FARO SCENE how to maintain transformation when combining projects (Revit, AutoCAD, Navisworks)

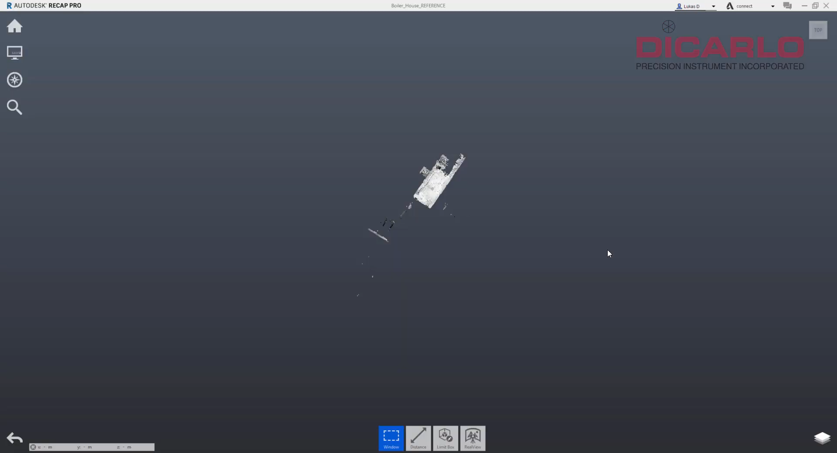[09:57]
when everything's finished and imported you'll notice that it imports in the wrong location
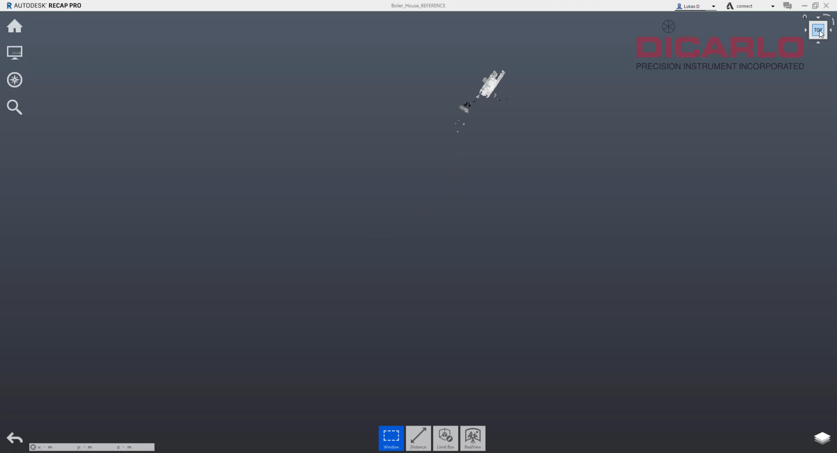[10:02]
so our boiler house which we were trying to merge to even though scene looks like it's working
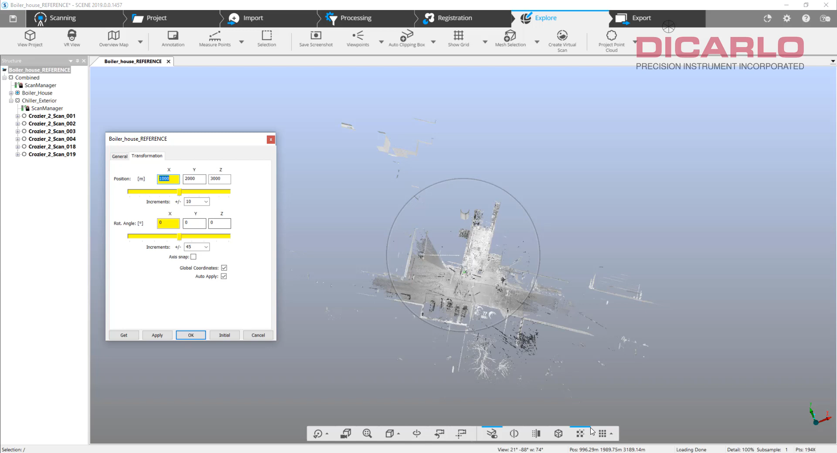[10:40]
they are here which means we're happy we just didn't hit the save button so I'll make sure that I can do that so I'll hit applied
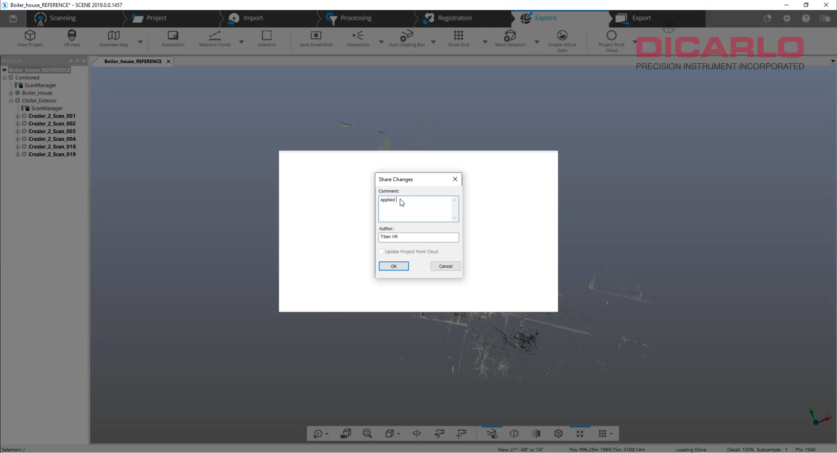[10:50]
applied to transformation this way my changes in the file stick
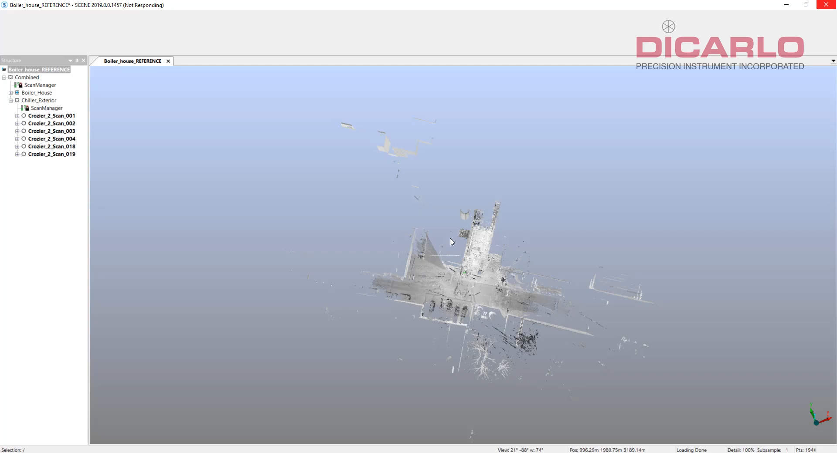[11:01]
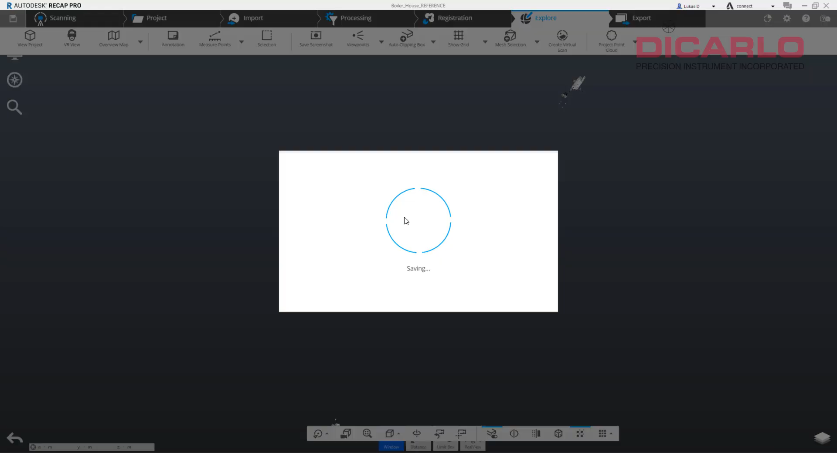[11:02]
and once it's all saved
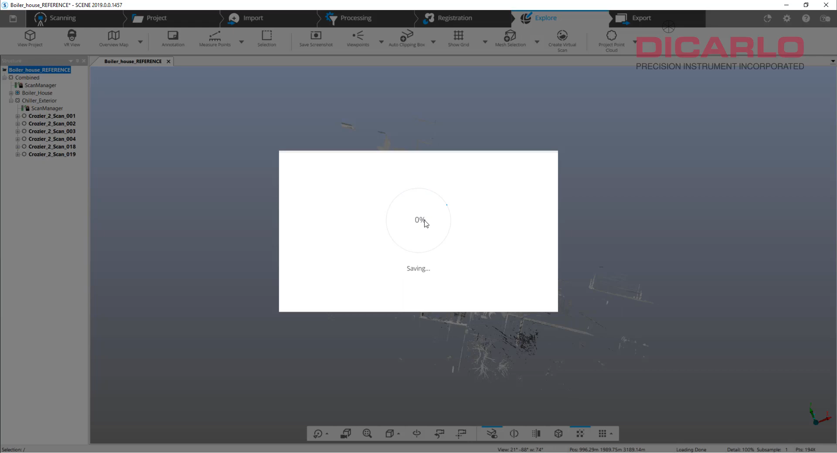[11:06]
I will proceed and again I'm just grabbing one scan but you can grab all of them
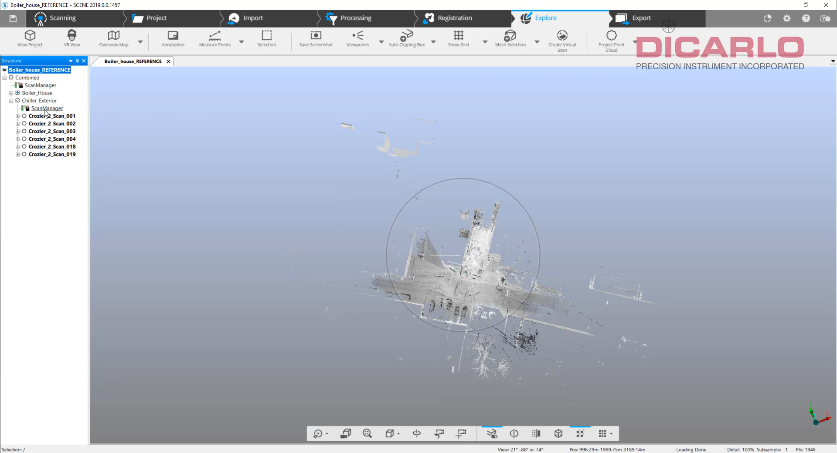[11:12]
of course you can grab the whole cluster and export all of it as ordered scans FLS is my go-to
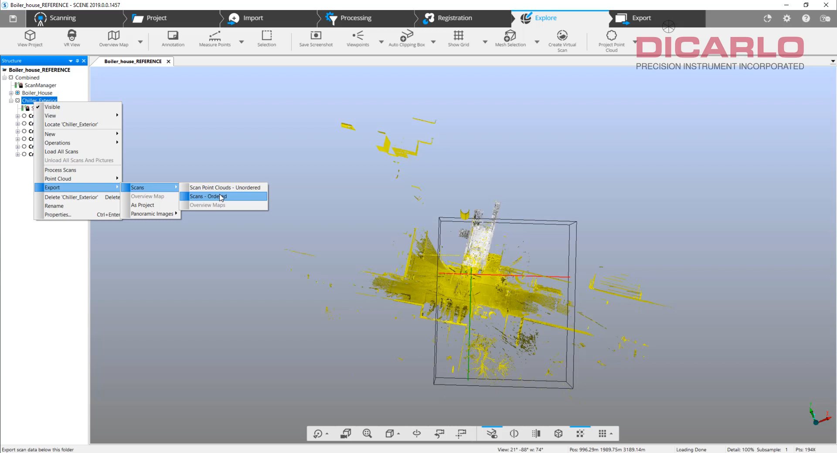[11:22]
for bringing into recap but for the demonstration once again I'll grab this file and I'll export it as ordered we'll give it a new name just so that we can distinguish between the two we'll call it new hit export
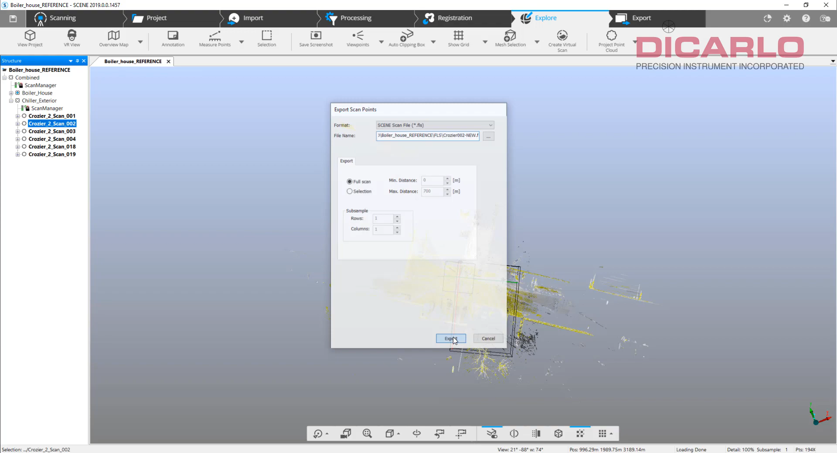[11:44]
now in recap I will get rid of the scan that didn't work so I believe it's this one yes it is which means we'll delete it
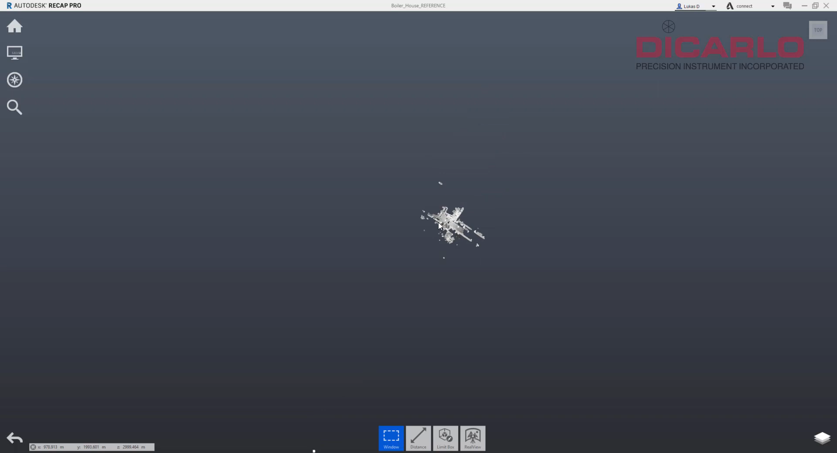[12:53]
if I do top to down view and now I check out which one was my last log last imported
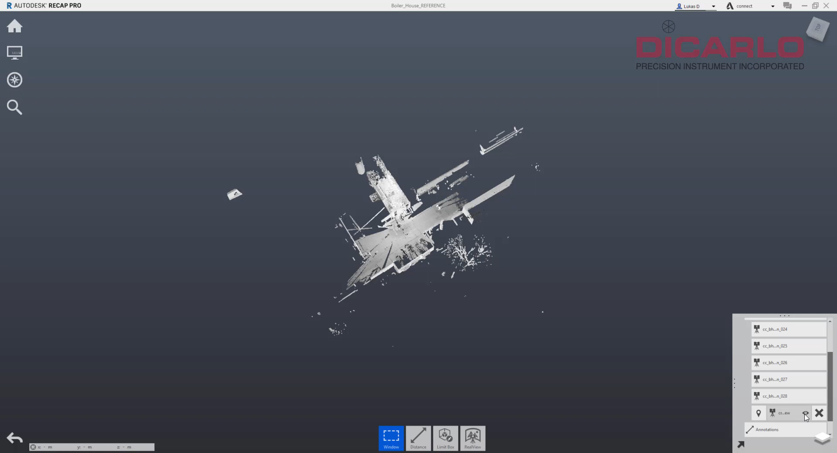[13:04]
file that's the outside and it is referencing
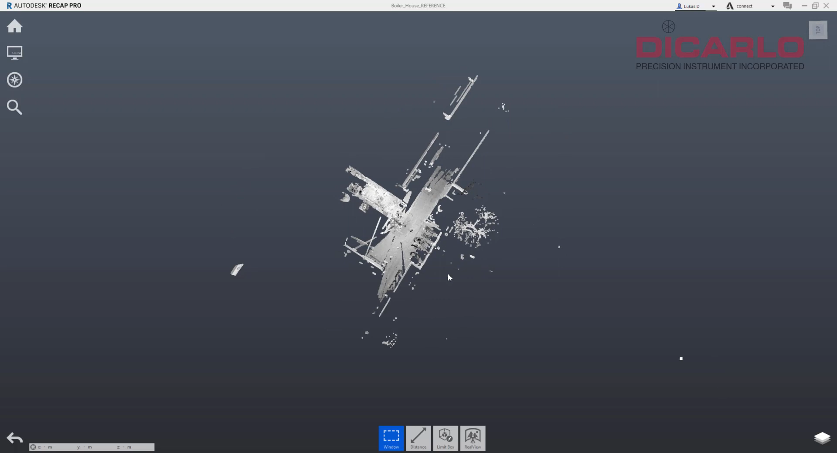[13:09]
and in perfect reference to the original which was the boiler house itself with those with that transformation of 1000 by 2000 by 3000 meters
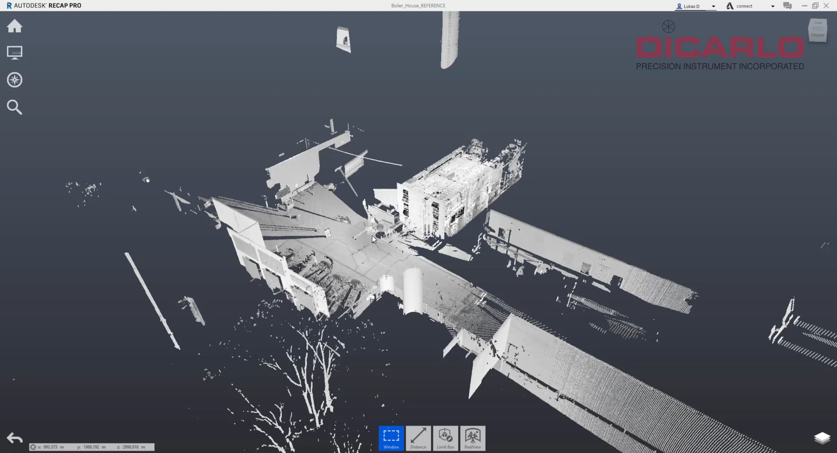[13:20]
so now I can hit the save button of course I can import the other scans of course but for the sake of the video I will stop here but
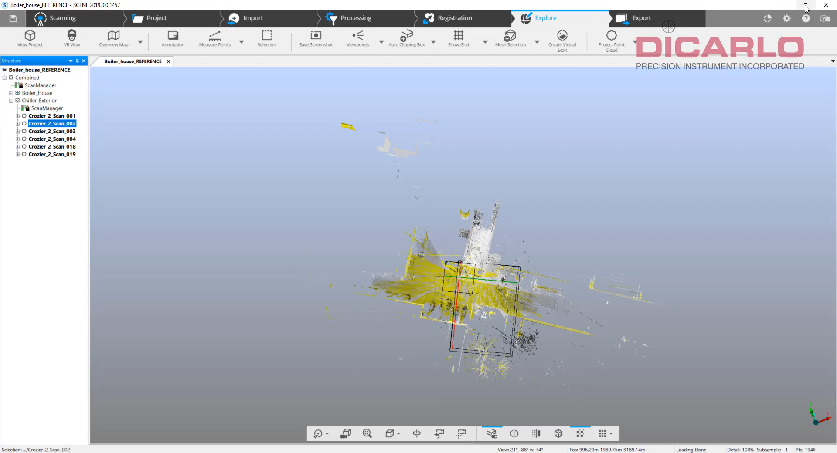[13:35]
it just shows you that when you're trying to merge two different projects even
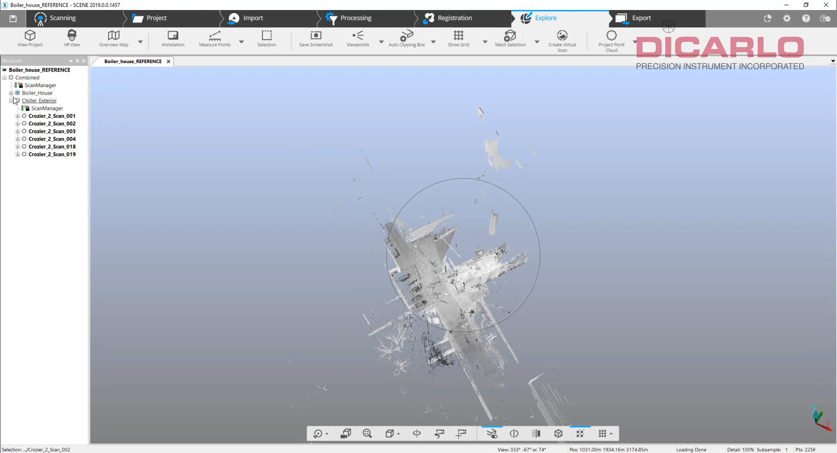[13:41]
though they're within themselves correct locked and happy and you think that you finished and actually applied the transformation properly to the whole project before you even started importing the other one it resets it and if you don't notice that it resets it
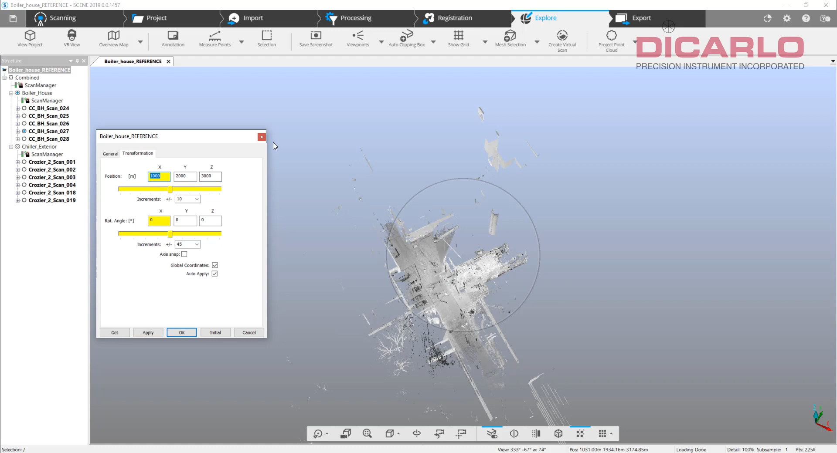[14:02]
inputting it without saving it is not going to actually make those changes stick but once again again most important have the one cluster that you want
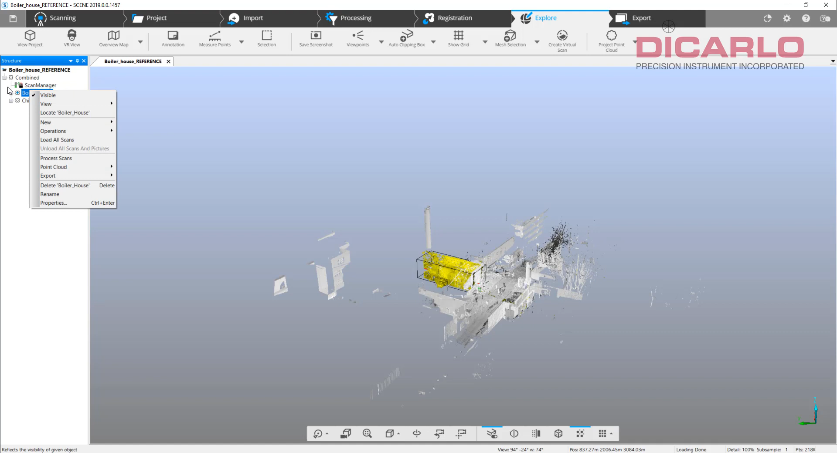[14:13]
marked as a reference cluster so make sure that that's checked and then the other should fall into place properly and
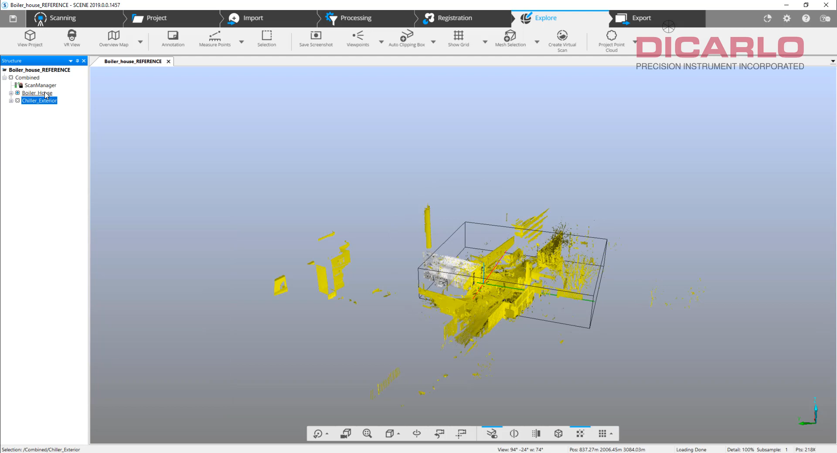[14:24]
once you're happy with the registration that's when we'll go ahead and actually look at your properties over here and if they're not there just apply everything apply the rotation angles also and once they're applied just hit save and
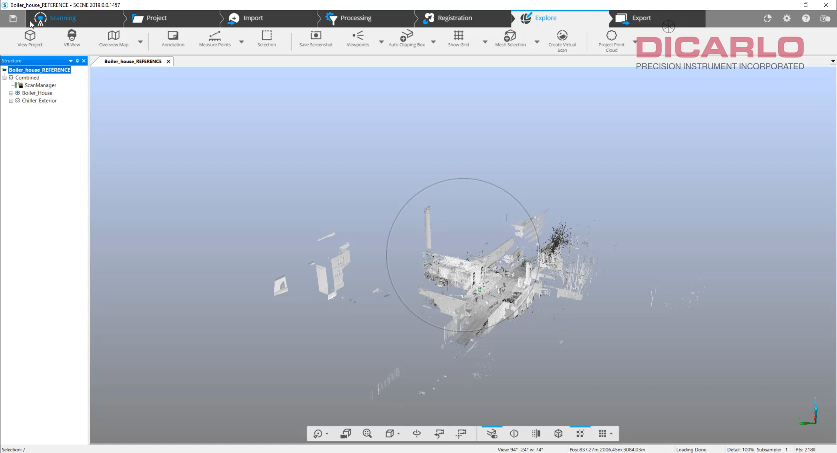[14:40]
right after that that's when you want to go into exporting not the whole project but because this is just a subset of some scans just do scans ordered and then import those scans into recap and not have to redo the whole project from the beginning and at the same time have it keep the
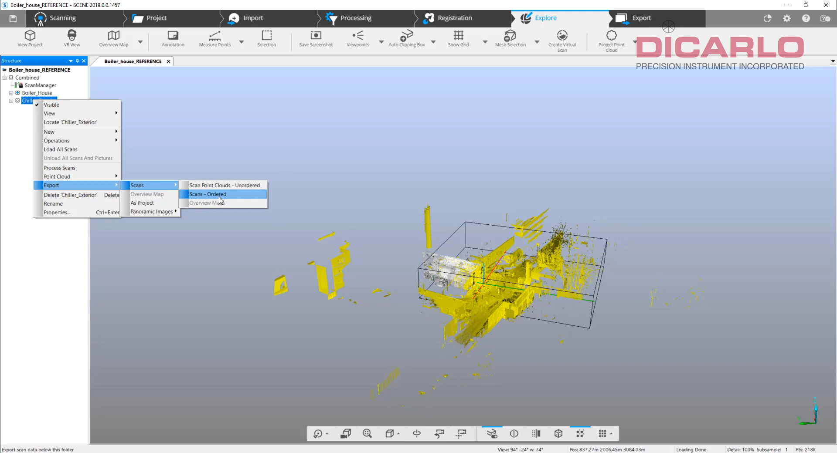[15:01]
original coordinates of the original project all right I hope this was a helpful video I will put my little notes in the in the comments below just so that you have a step-by-step